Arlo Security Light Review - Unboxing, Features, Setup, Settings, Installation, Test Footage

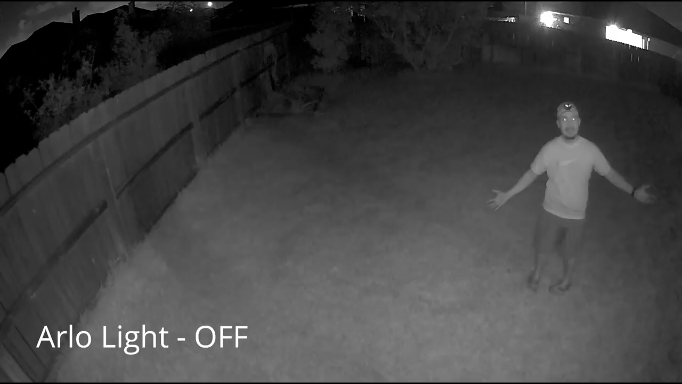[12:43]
Now, let's see the difference on the footage of the Arlo Pro 2 without the light and with the light on. With the light on, it is much clearer. And by the way, this is a $150 light. The Arlo Pro 2's night vision is pretty good,
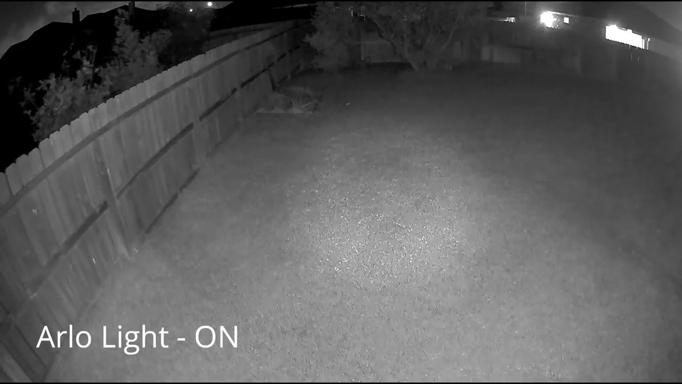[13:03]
but if the difference by adding $150 to the video quality is this, I'll probably pass. What if the video footage would look like this? This one is with my 1500 lumen floodlight on,